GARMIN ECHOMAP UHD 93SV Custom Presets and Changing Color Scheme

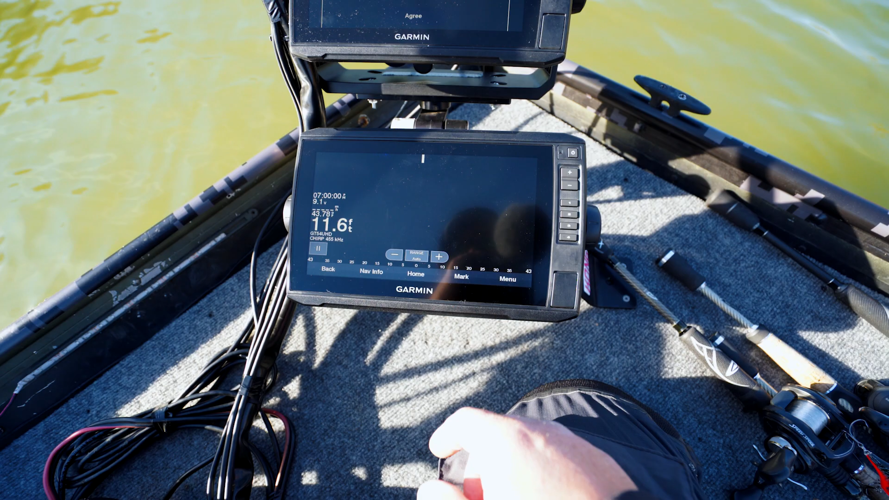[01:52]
So we're gonna go home we're gonna put it on sonar we're gonna do side view I Don't like blue
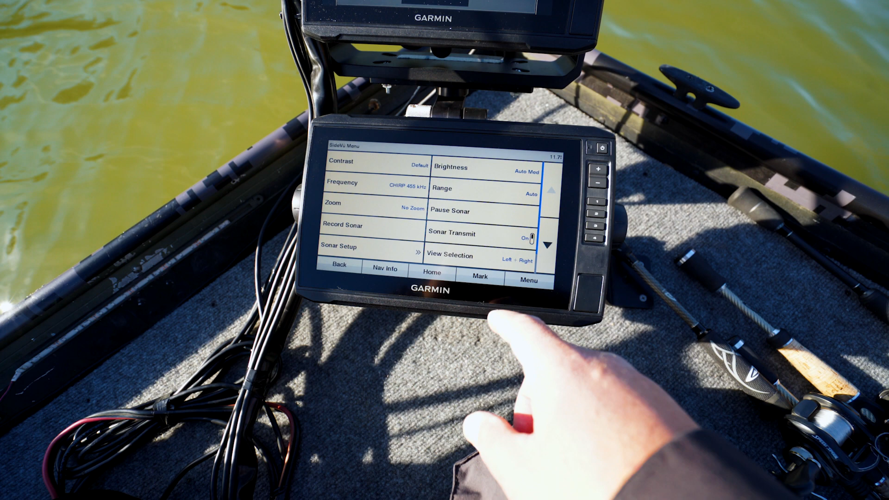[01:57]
So So let's go to meet zoom us in real quick
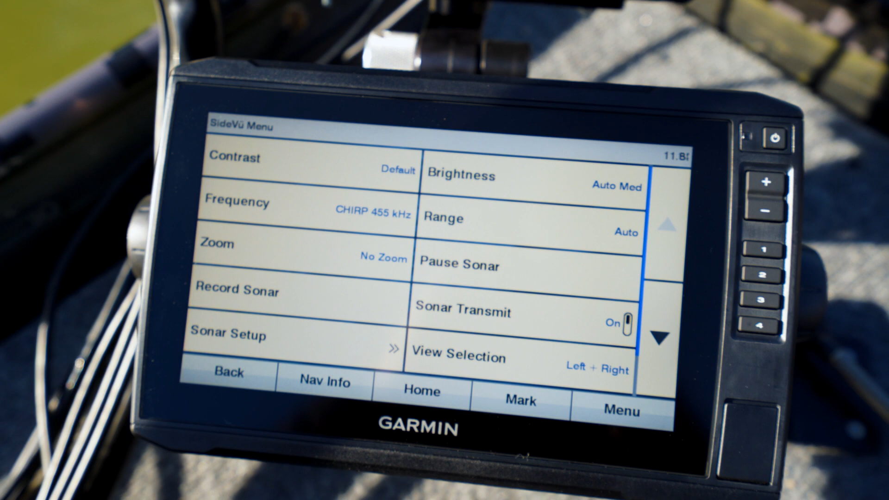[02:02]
I Don't like blue, so I want to change the color
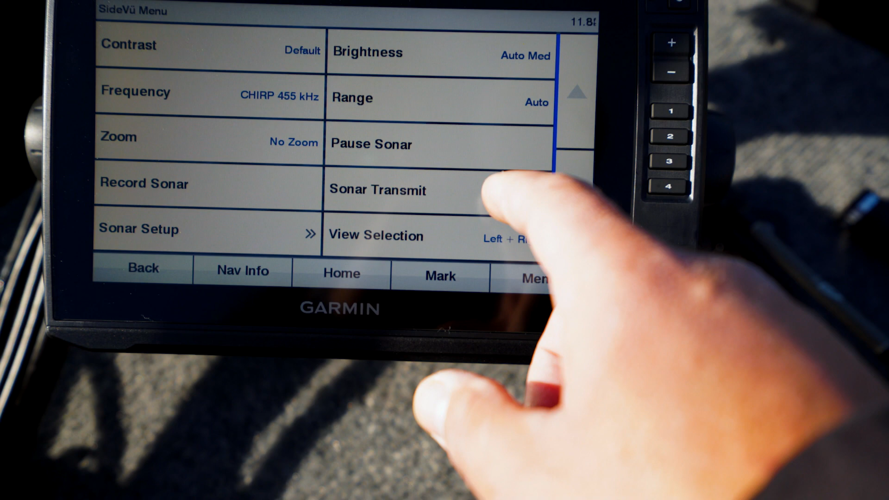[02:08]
Of The sonar sonar set up
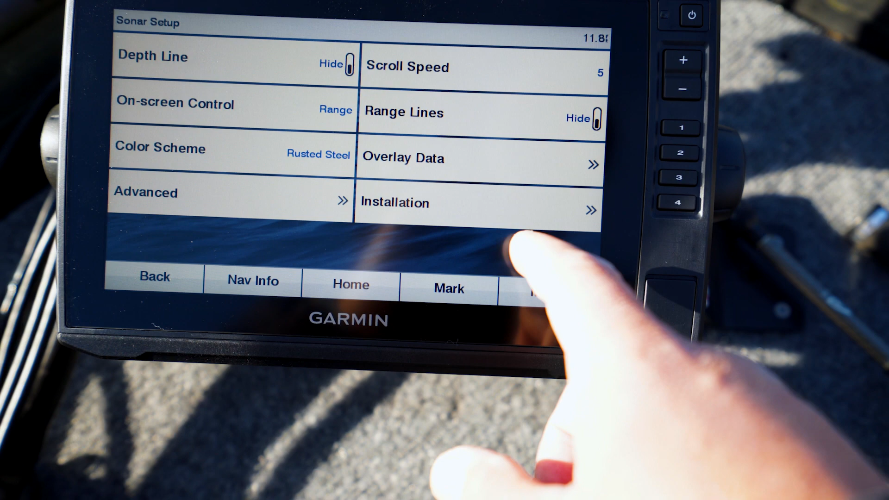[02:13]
Okay color scheme rusted steel right who rusted like dude, no
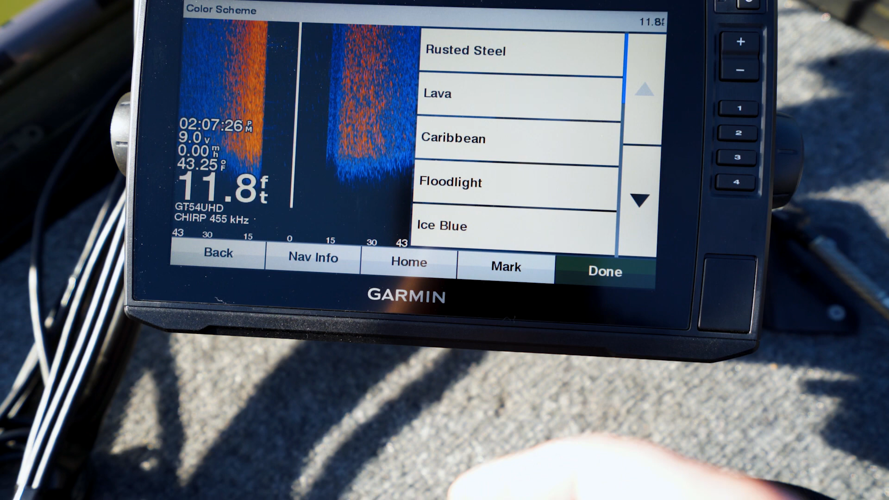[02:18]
On screen: depth 11.8 ft
Lava Lava Lava Nah
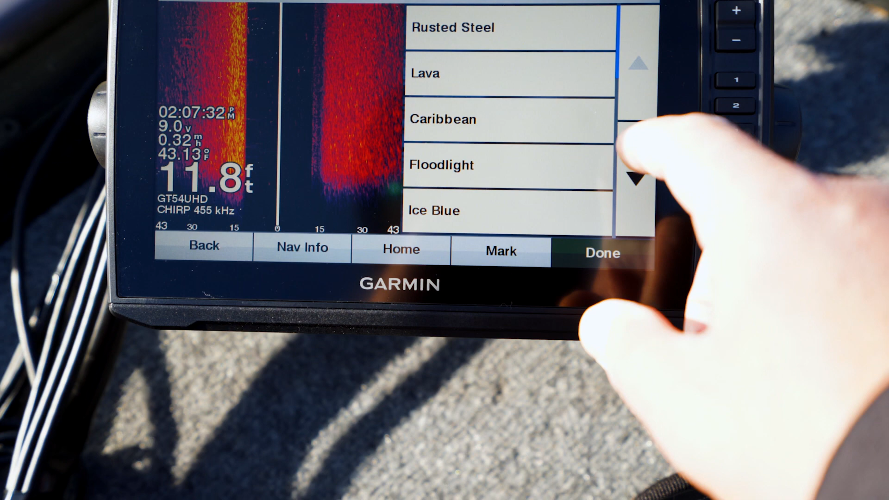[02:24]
On screen: depth 11.8 ft
Amber Amber Amber's my shit Amber done
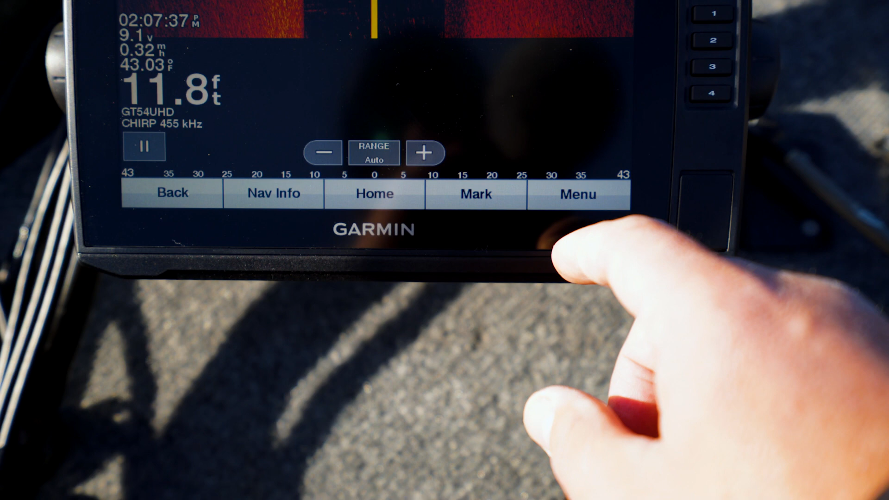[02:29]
On screen: depth 11.8 ft
We'll go ahead and set that as a shortcut
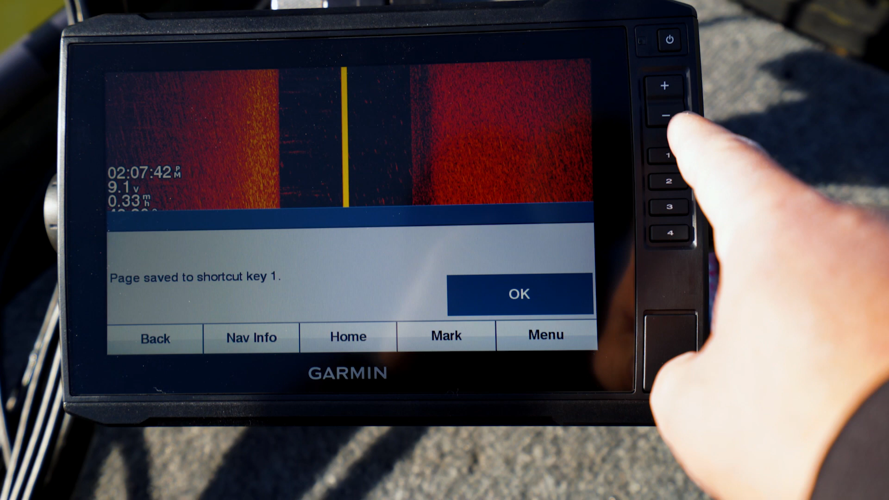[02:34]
That's how you do it Hold that down hold whatever number you want then hit okay. That looks pretty good. All right.
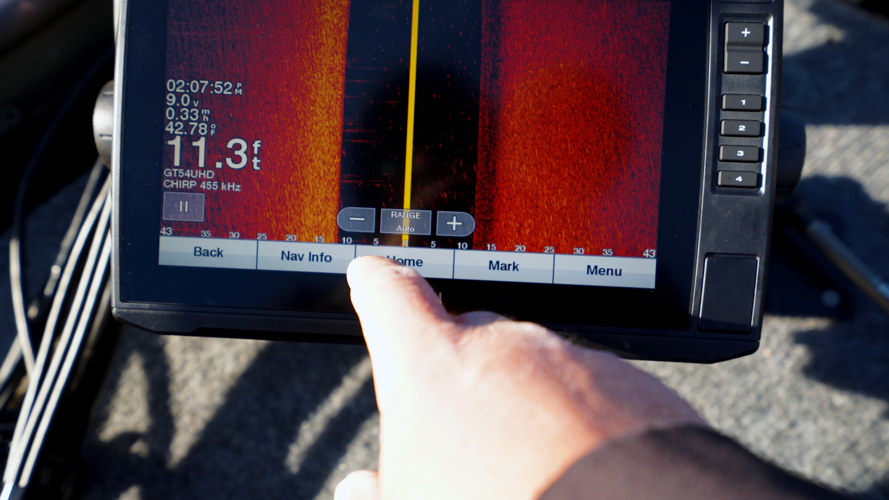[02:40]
On screen: depth 11.3 ft
Let's go back Let's do clear view I don't like that color.
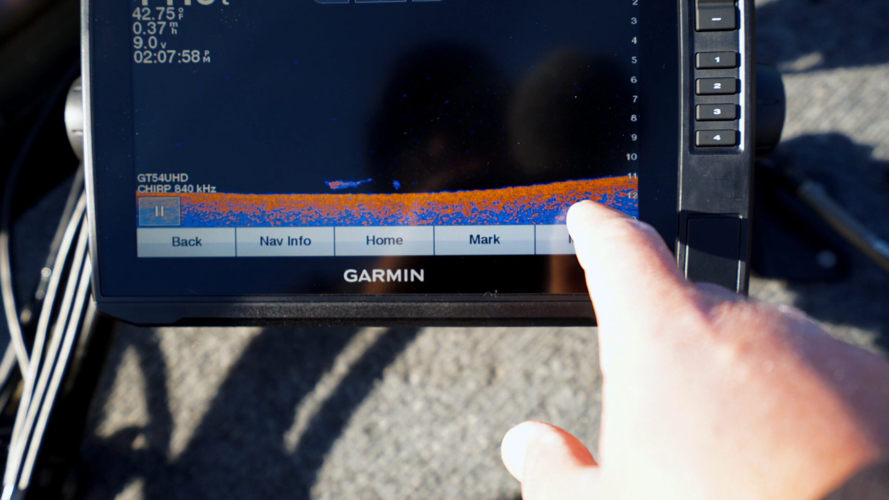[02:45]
On screen: speed 0.37 mph
So I'm gonna go to menu edit overlays. Nope.
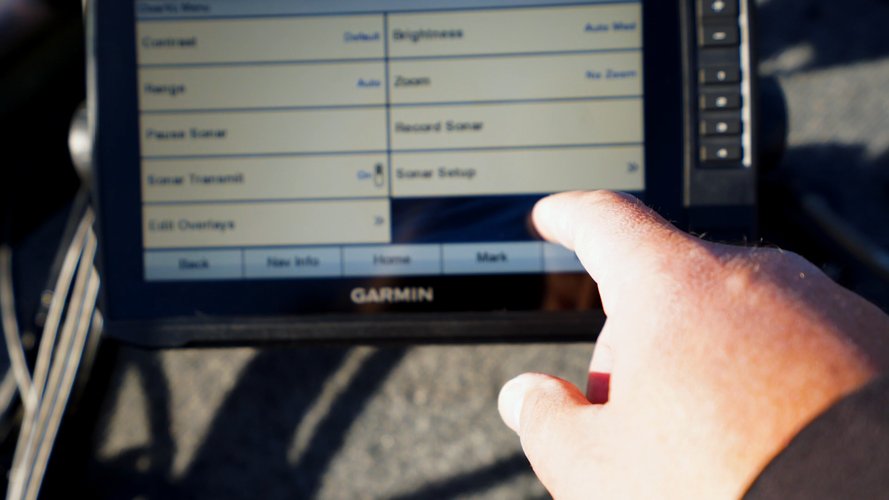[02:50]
Sorry Back Uh, sonar set up Color scheme rusted steel That sounds like a porn star's name rusted steel
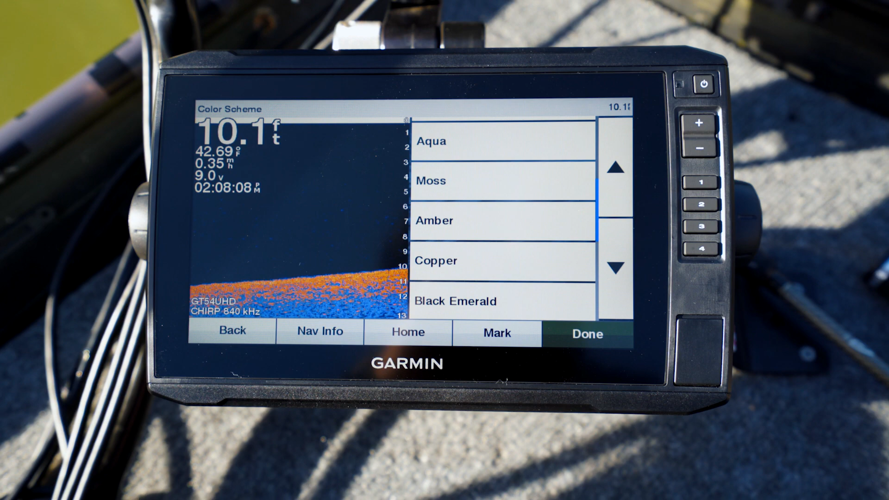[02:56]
On screen: depth 10.1 ft, water 42.69°F, speed 0.35 mph
Oh Oh
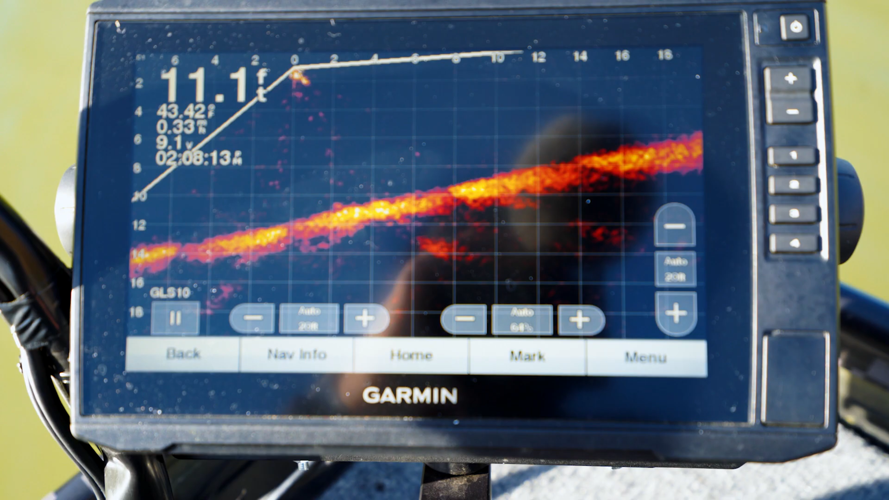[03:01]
On screen: depth 11.1 ft
Look at the live scope working its magic, bruh Look at that god.
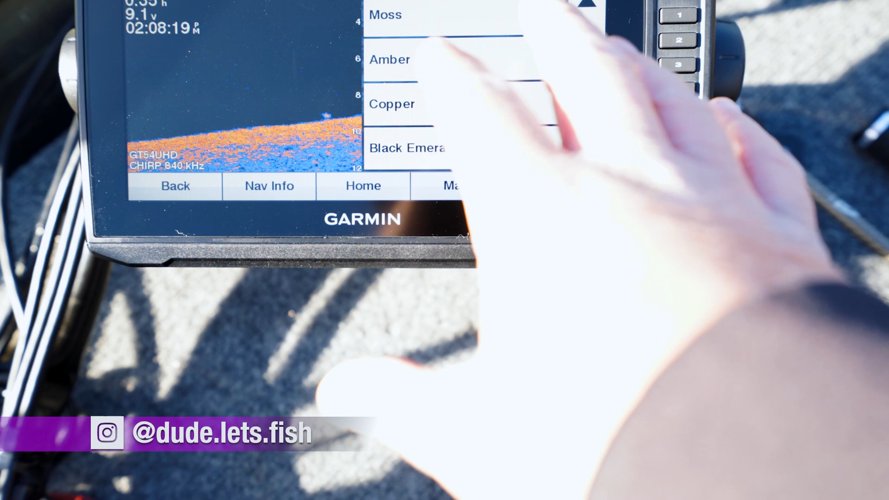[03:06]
I'm so excited home Uh, amber I like amber. Okay done done All right,
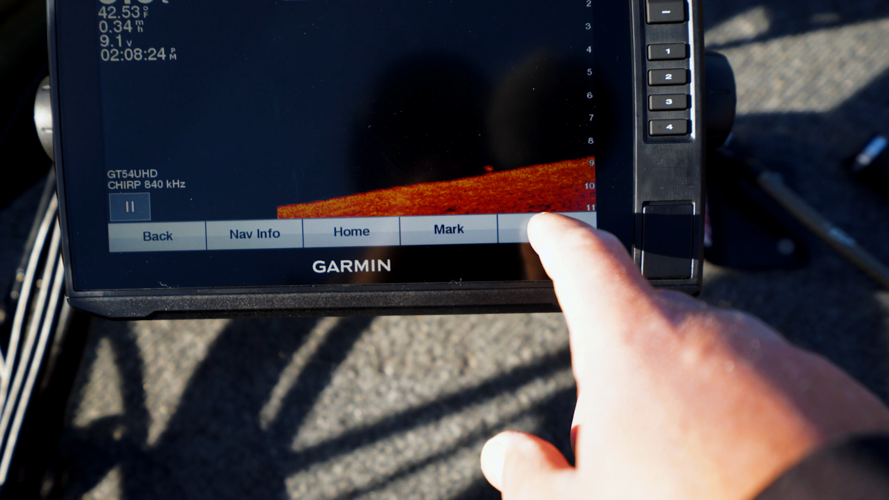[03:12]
On screen: water 42.53°F
so i'm gonna set that Yes,
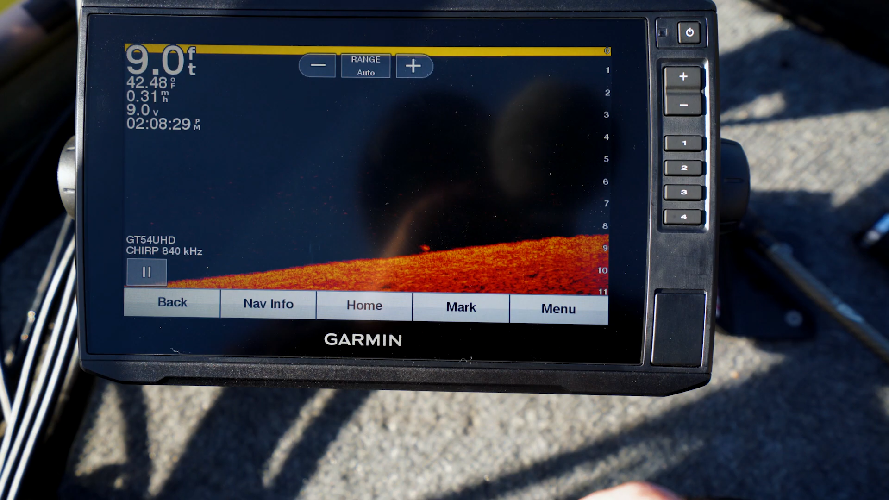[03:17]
On screen: depth 9.0 ft, water 42.48°F
that's gonna be my shortcut number two And then let's go back because I want to have Let's go back Charts